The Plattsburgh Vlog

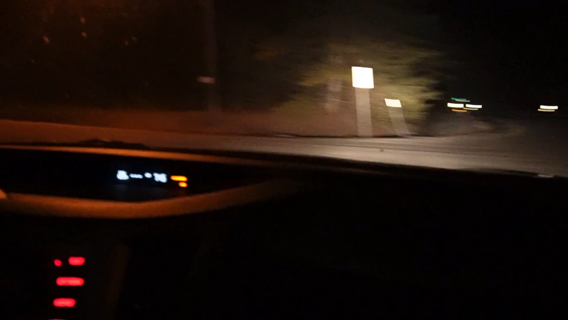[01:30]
Traveled all this way just to get to Chester Town. Yeah, yeah, yeah, yeah.
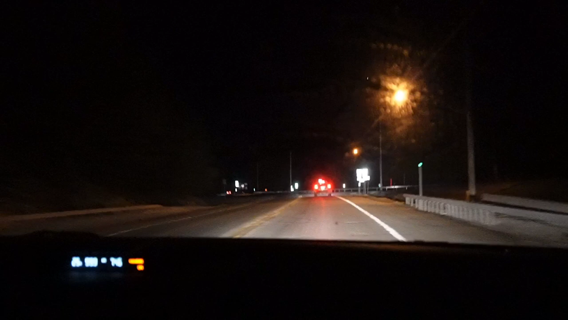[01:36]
Um, it's literally going to be on our right in like less than a minute. If you keep it, that's just good. Yeah, I trust you. Yo, I see it. Yo, yo.